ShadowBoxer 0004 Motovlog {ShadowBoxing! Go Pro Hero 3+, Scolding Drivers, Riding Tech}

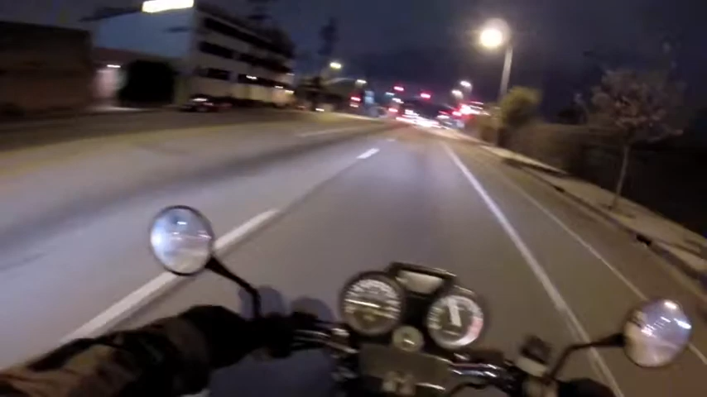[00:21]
Oh, I didn't turn on the, uh, Wi-Fi, because I decided once I have it all set up, I can't see it in the phone anyways, what's the point? And apparently, I can't turn it off once it's turned on and recording. At least I haven't figured out how, at least, yet. So, just turning it, not turning it on in the first place,
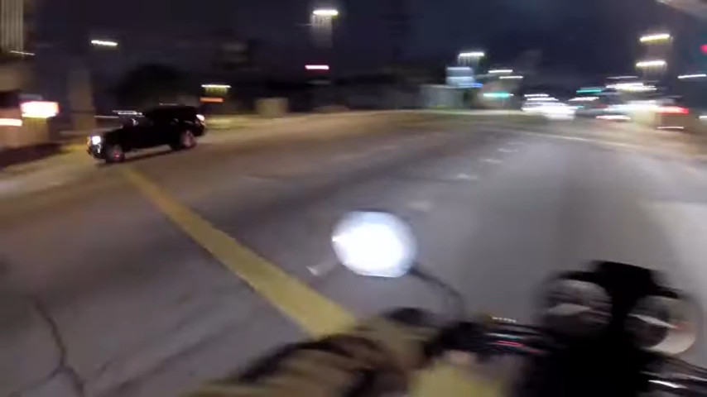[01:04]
People are really fucking stupid, you know? I'm telling you.
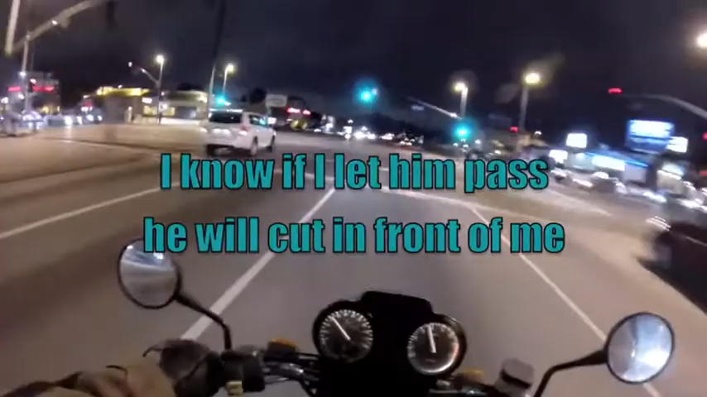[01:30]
This guy's like, I'm gonna pass you. I'm gonna fucking pass you. I'm gonna cut you off. What the fuck you want to cut me off for? Just go around me. You can't. I need to get to this next red light at 50 miles an hour. Fucking bull.
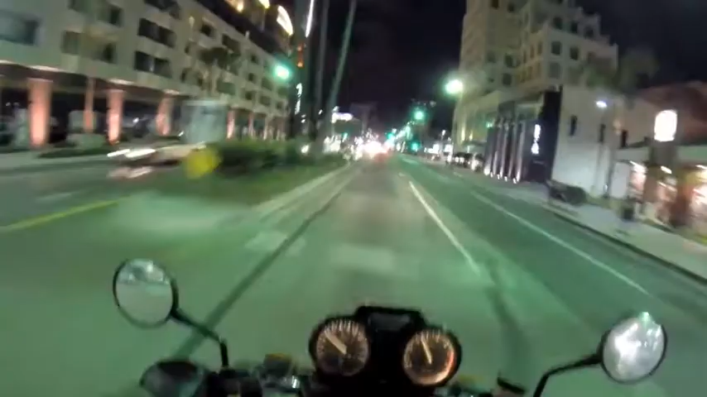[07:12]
Not only am I getting used to it because all the roads are fucked up, but here for example, oh shit, but I've just been practicing,
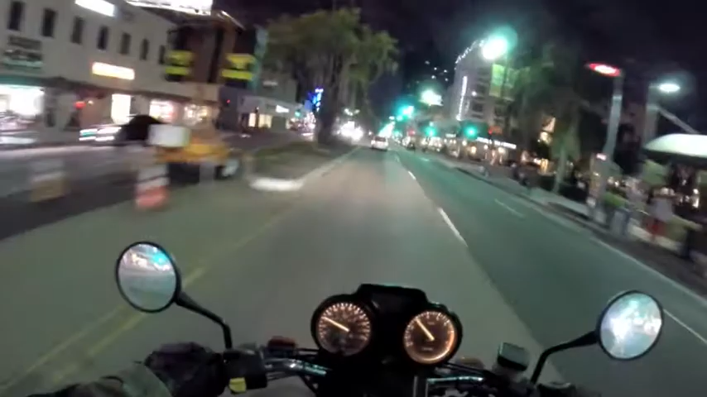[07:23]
you know, riding loose. Makes a whole huge, huge, huge difference. Oh good, black car turning and a stomach crossing in the black. Who's wearing black at night? All against the red. All against the red for them.
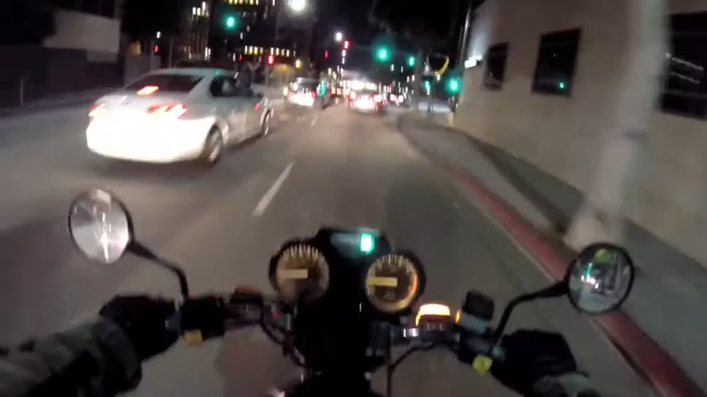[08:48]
Right next to me. That's hilarious. I always had an accident with myself. Motherfucker, don't get up on me like that. Shit.
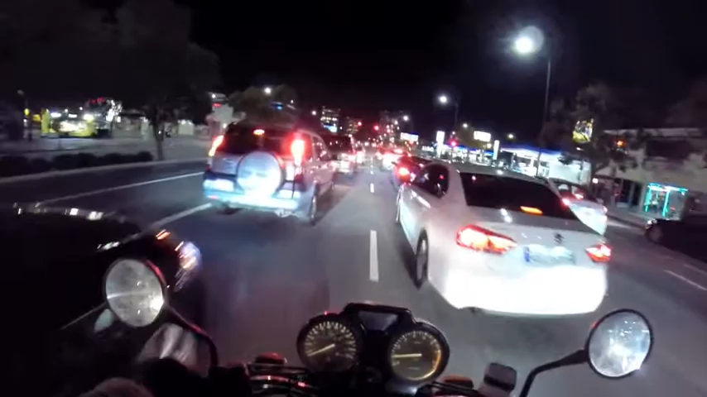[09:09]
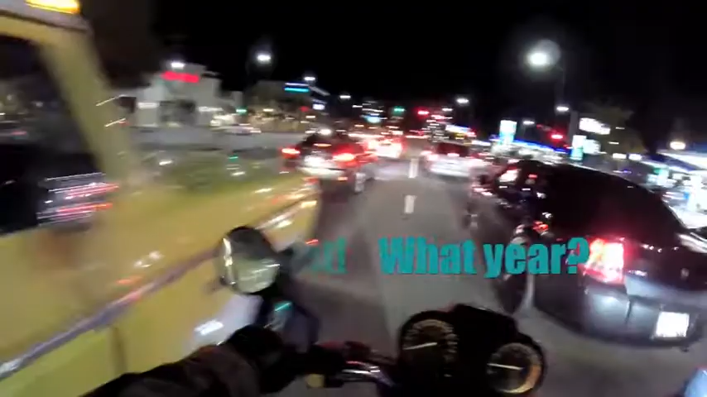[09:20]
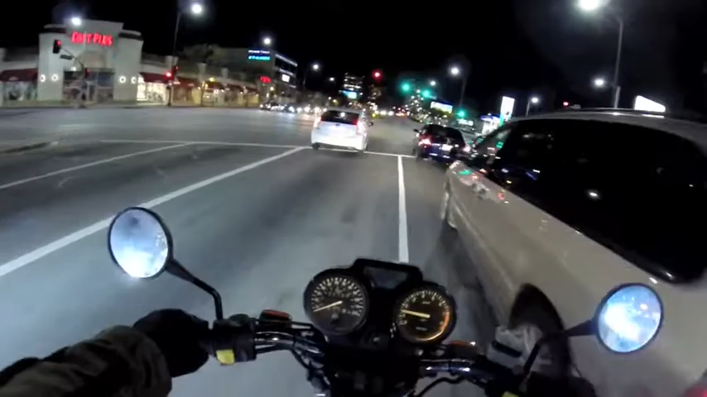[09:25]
I don't know what they're racing for. Seriously. You're just running up on a red light. Now you're going to have to brake and accelerate again. Well, if you just went at 35, you could have just coasted all the way through and clear on through. So dumb. Like, see? Well, you don't have to stop if you've been going at 35.
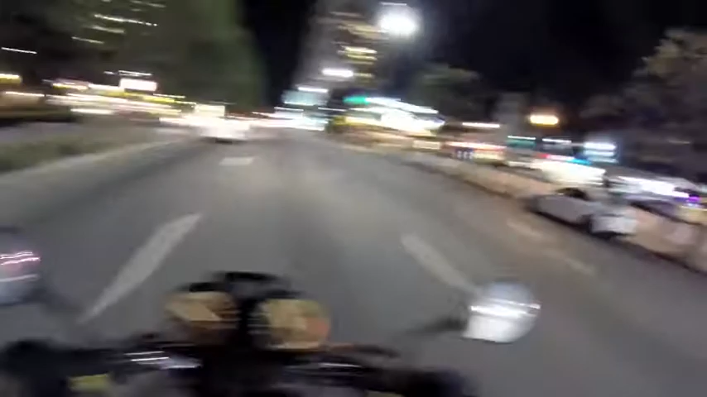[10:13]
And on top of that, it's turning left anyway. So you're going to wait no matter what. Fuckin' idiot. This will be a left turner, and then we'll go.